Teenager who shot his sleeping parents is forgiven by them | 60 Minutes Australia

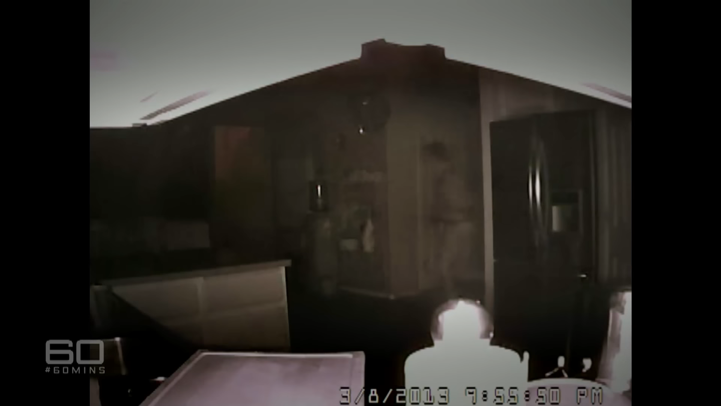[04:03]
And there, recorded on the monitor, at the time of the attack, was a near-naked Nathan Brooks walking through the home with a gun in his hand.
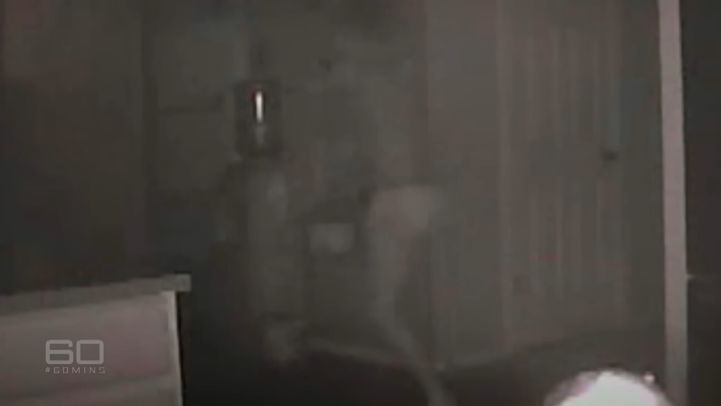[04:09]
We watched the video, and we could see Nathan running around in the house with a gun.